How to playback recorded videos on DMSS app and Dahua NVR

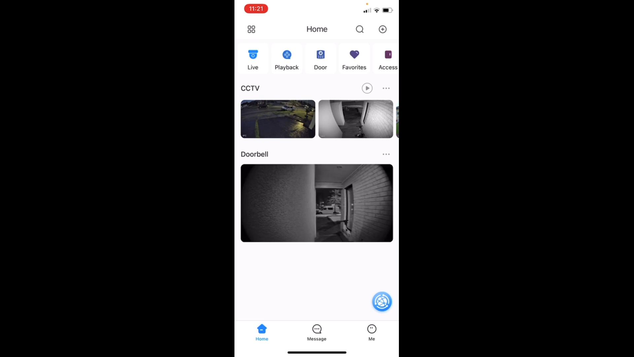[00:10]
hello friends in this video I'm going to demonstrate how to use the playback feature via DMSS app or NVR first thing we need to launch the DMSS app as you can see in the top left corner the second tab is playback hit that
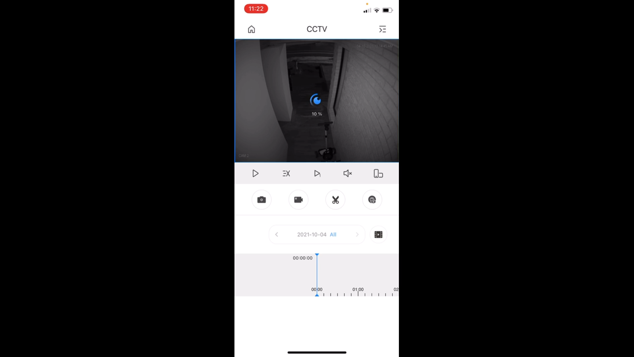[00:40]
to select the date and time the time is in the navigation bar down there
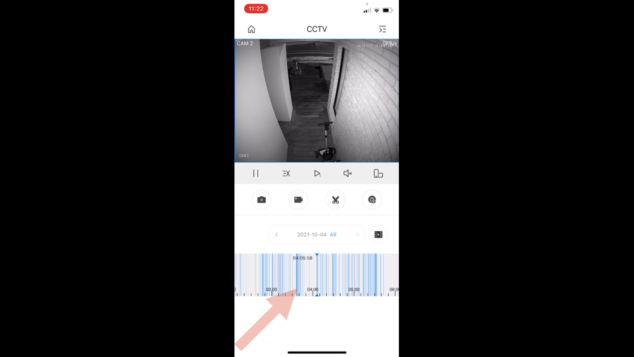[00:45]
and the date we can select it from by hitting all and
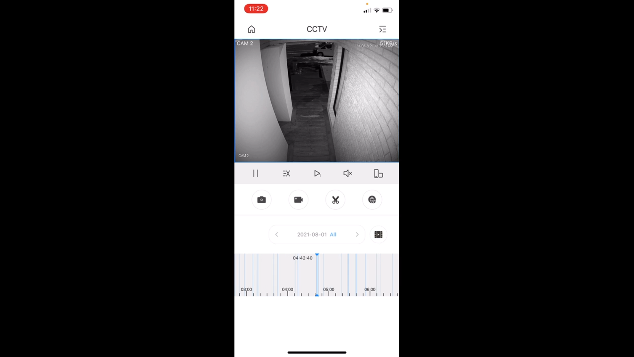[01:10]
by navigating the time I'm just trying to play 9 a.m.